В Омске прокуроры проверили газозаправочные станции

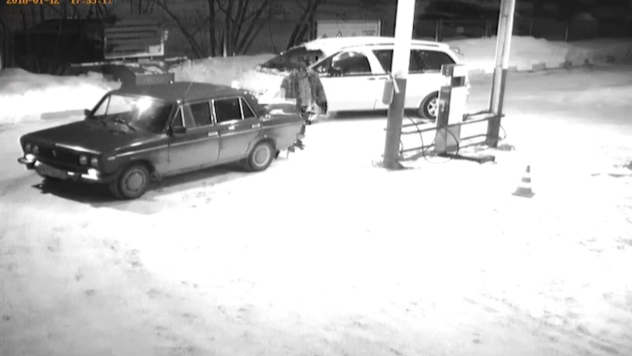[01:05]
Кстати, подобные меры уже работают. Эта запись сделана на одной из омских заправок. Кажется, что водитель приехал заправить автомобиль.